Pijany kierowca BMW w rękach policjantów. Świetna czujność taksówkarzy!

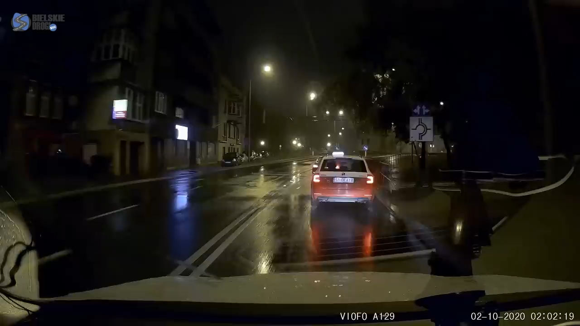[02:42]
Właśnie ruszyliśmy ze świateł Michałowicza, jesteśmy na PCK, dojeżdżamy do Ronda. PCK Rondo, niech pan się nie rozłączy.
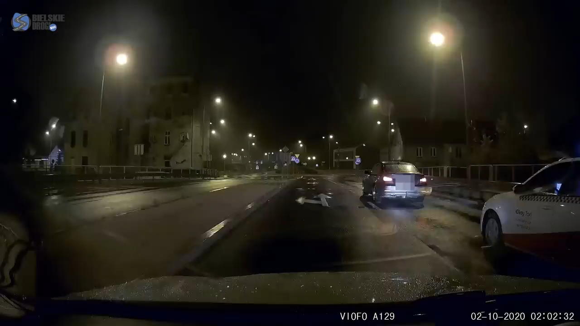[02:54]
Na Rondzie, żeście pojechali dalej?
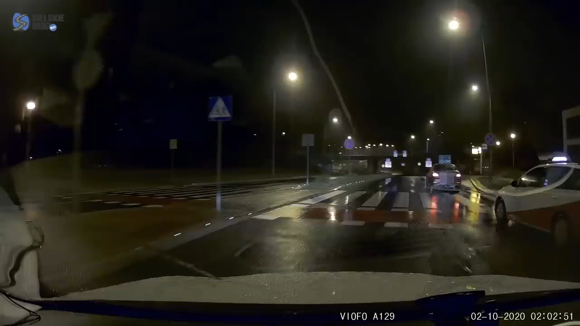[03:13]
Tak, przejeżdżamy pod kolejowymi torami i kieruje się na lewy pas w kierunku ratusz. W lewo od ratusz, w kierunku ratuszek w tej chwili. Na Rondzie, pojechali prosto, że mi pan równa leży najprawdopodobniej pojechali w kierunku ratusza. A pan jedzie jakim samochodem? My jedziemy taksówkami, we dwójkę za nim.